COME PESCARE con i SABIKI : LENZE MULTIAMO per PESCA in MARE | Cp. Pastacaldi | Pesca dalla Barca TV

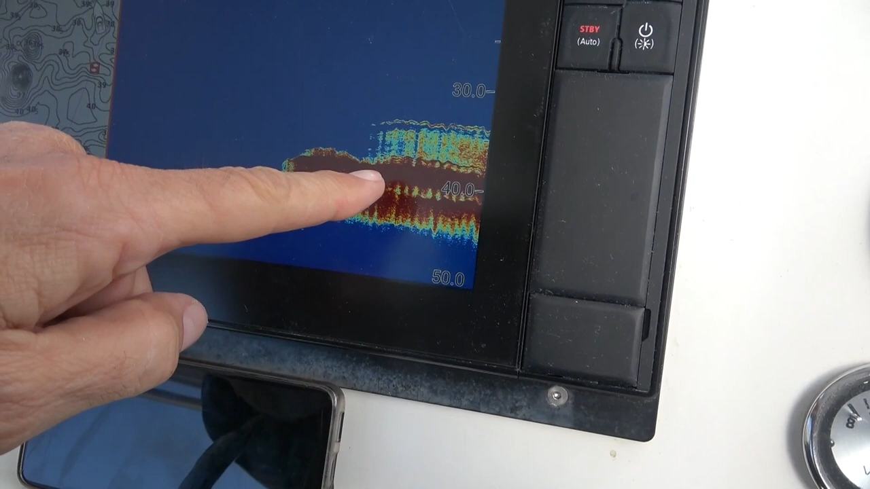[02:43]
Eccoli, caliamo il nostro sabichi e vediamo che pesci sono.